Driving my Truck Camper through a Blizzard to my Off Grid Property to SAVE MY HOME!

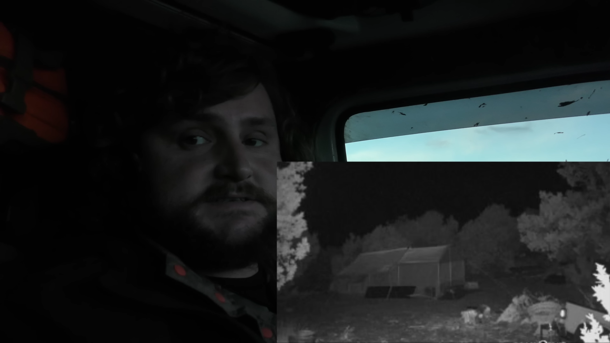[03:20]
I haven't seen what the tent looks like since midnight last night. And it's been snowing all day at the property.
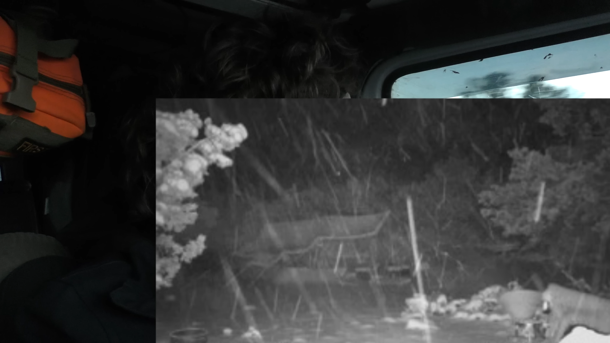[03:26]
I could literally show up and it's completely caved in and destroyed.
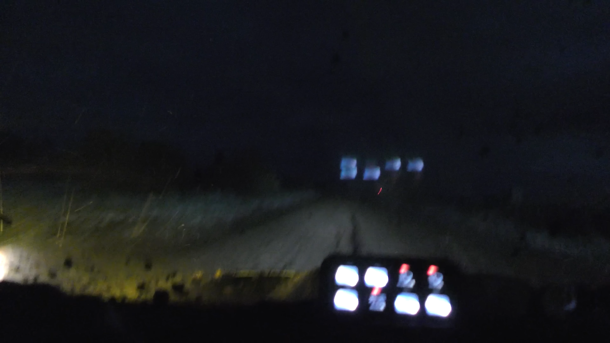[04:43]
Um...and like I enter a mud pit. This is so muddy. Never ever seen it even close to this muddy.
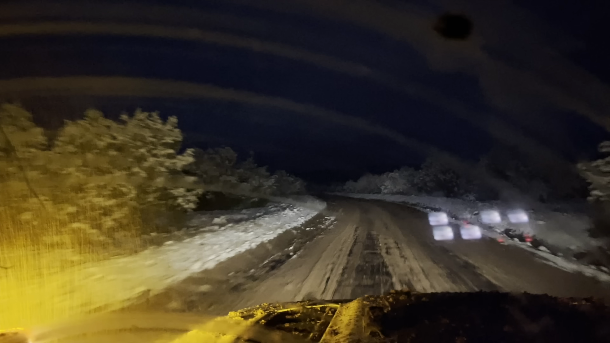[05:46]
We've got about 20 miles to go on this road. We just saw a car slid off to the side. Abandoned. Already. Hahaha. Alright. It's turning to where it's gonna be mostly snow and there won't be any more mud. Which should be really good. Cause the snow's not that deep. And the fresh powder on the way to the property wheel should get a lot of traction on. So this actually should be the worst part is this muddy road. But...man. I'm like on edge driving in here.
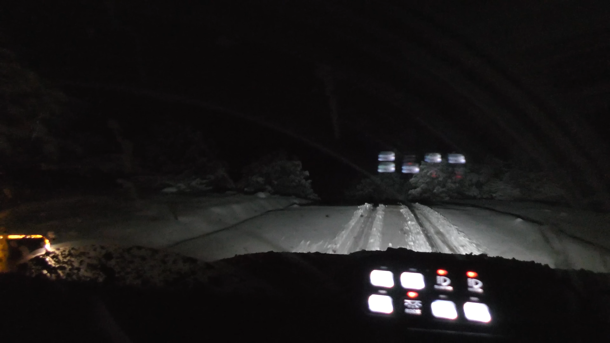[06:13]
I mean there's nobody out here. Um...other than whoever made these tracks. Which is just a couple people but... Yeah. The thought of not getting to the property and getting stuck out here is...terrifying honestly. I mean I'll be fine but...and I don't know why I'd get stuck. The truck's very capable but...man. It's gnarly. Haha. It's way gnarlier than it's ever been.
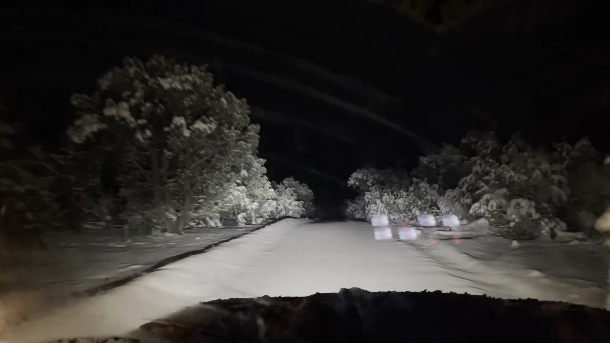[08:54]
We on FODs man. Wow. Look at those animal tracks. Coming all the way in. Going in there. So cool seeing the animal tracks in the snow. We do have to go up a good incline here. There's rocks underneath. Here we go. Let's get it.
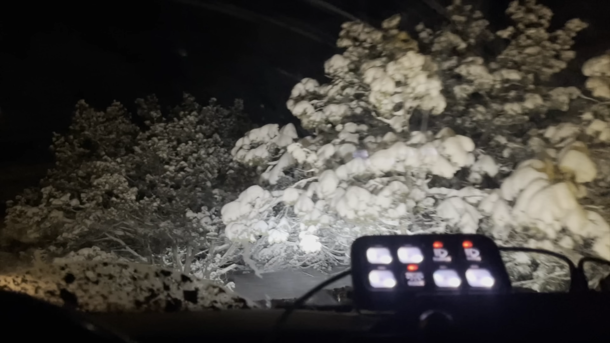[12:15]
Sagged. Compared to normal. Maybe not. Oh. Wow. Wow. Oh my gosh. Oh my gosh. You guys. I'm literally like. Fogging out. Coming up that. That's insanity. Holy cow. This looks so different. I don't understand. Oh my gosh. What's my tent look like. Uh. Oh my gosh.